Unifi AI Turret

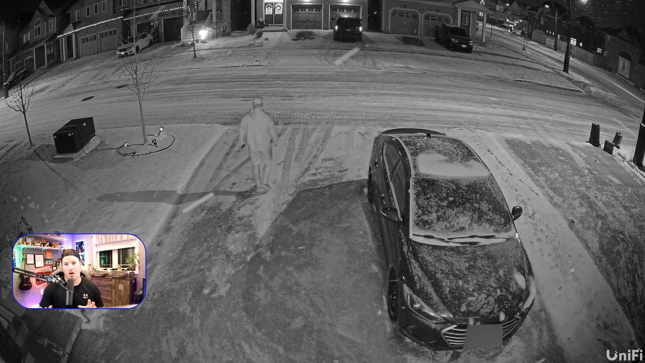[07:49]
All right, so this is with just the night vision on and not the color night vision, and it is pretty clear. You can see that it's snowing outside currently, and I'm walking up to the camera. We can see my face, and you can see that I'm wearing a Ubiquiti sweater, and if you look on the bottom, it is blurred, but I can actually see my license plate. So the night vision on this is really good. Now, the next thing that we're gonna look at is the colored night vision. You can see that I have my phone on here. I did have the colored night vision turned off, but then I turned it on, and you will see the camera change.